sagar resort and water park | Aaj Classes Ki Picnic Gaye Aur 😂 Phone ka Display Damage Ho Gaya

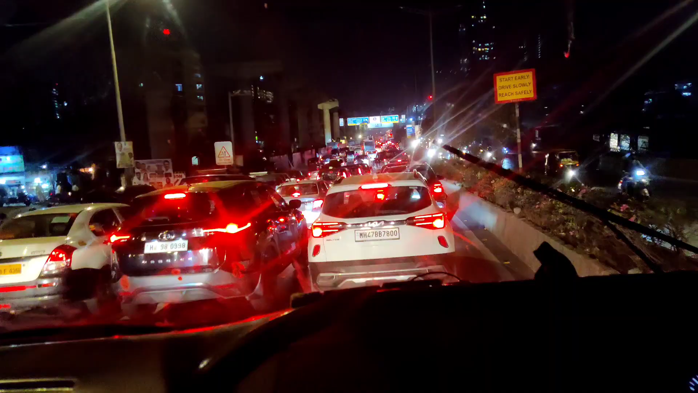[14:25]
ट्रैफिक कितनी है दूर दूर तक, जहाँ भी नजर जाएगी खाली ट्रैफिक ही दिखने वाली है।